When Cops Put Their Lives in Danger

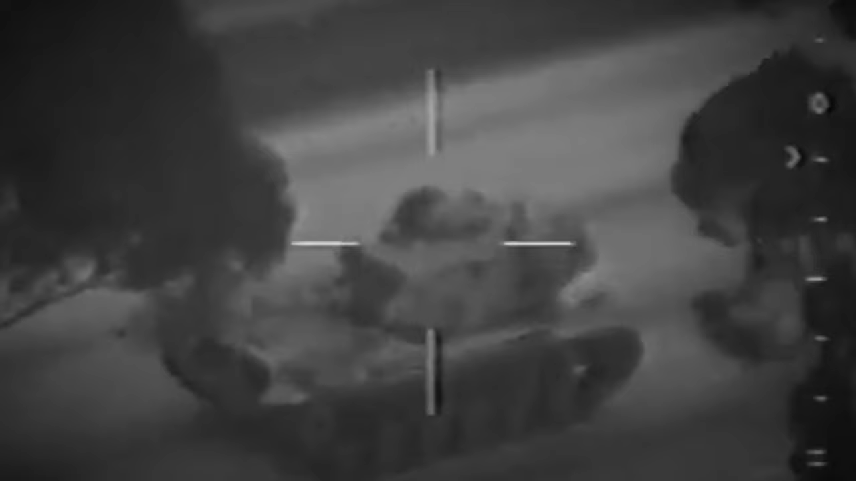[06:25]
The end of, yeah, that tank will stop. Oh my god.